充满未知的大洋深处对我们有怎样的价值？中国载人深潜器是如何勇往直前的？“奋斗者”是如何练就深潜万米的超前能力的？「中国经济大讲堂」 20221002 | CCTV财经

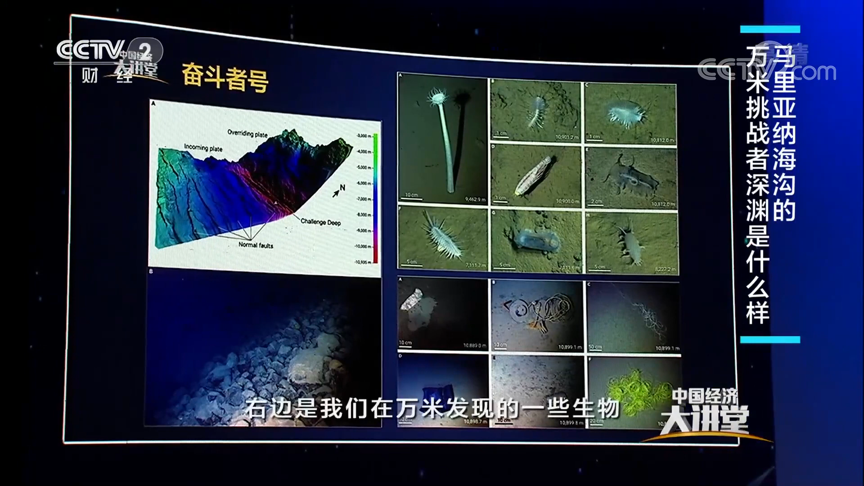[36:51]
边的是我们在万米发现的一些生物当然我叫不出它们的名字而这些生物的话颜色都比较单一因为在万米这